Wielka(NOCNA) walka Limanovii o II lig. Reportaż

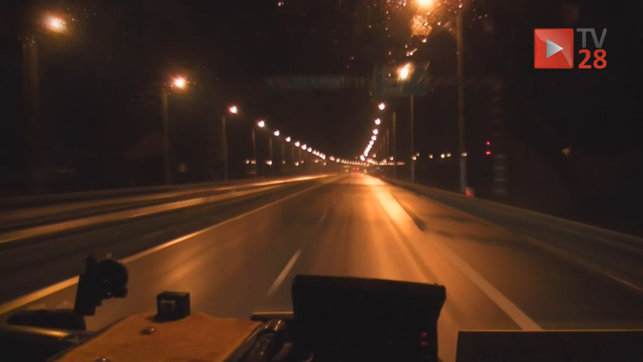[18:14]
Przed nami droga powrotna do domu, do pokonania znów ponad 400 km. Myślami jesteśmy już przy kolejnym meczu z Radomiakiem, ale to już będzie zupełnie inna historia. Nie macie latarki koło ulicy domu? Fajnie świecą, nie? Tak. Co na środku świata świecą?